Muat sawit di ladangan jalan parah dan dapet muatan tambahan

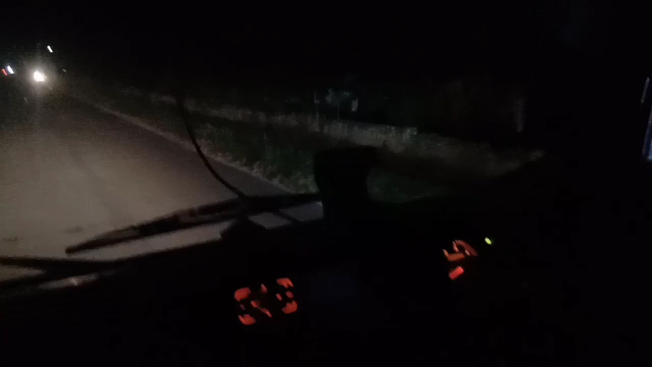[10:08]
Oke Ikuti terus Sampai tempat bongkarannya
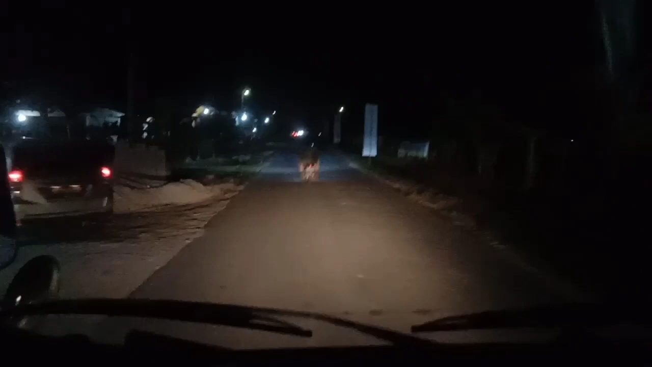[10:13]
Ini Kita udah sampein ya Ini Wawah ini Mosen kanan Tapi Beloknya Atau kemana Nggak tau kita Rupanya dia lurus Kita kira Belok Ternyata
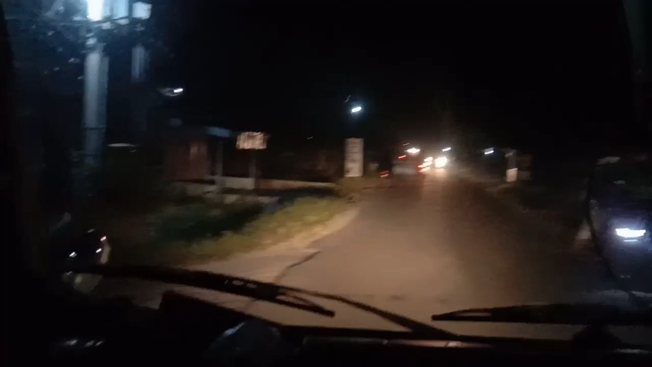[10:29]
Ternyata Ramnya penuh guys Nah ini Ramnya Timbang langsung Ini Ada L-nya nih